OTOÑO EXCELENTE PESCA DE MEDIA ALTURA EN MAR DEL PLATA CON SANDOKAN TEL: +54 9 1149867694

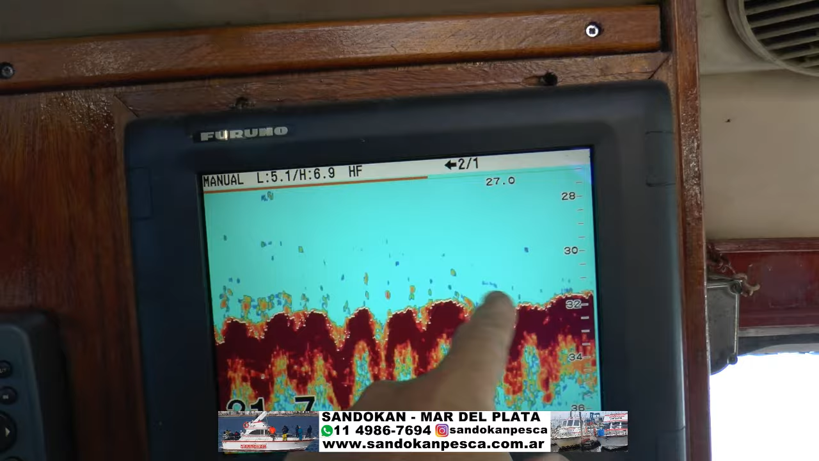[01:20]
esto es todo el pescado que tenemos a 31 metros de profundidad, que es lo que estamos capturando en el fondo,
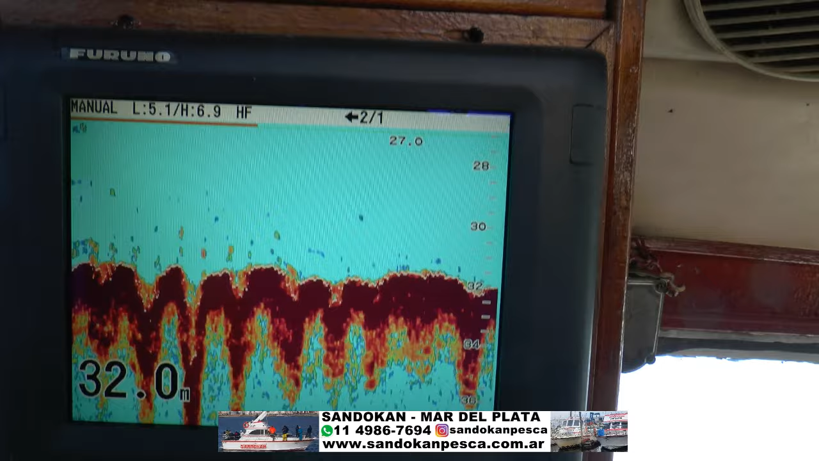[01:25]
On screen: depth 32.0 m
uno tras otro, una pesca realmente espectacular, para recomendar. Los esperamos pronto, ¿eh? Seguimos en la acción, minuto a minuto.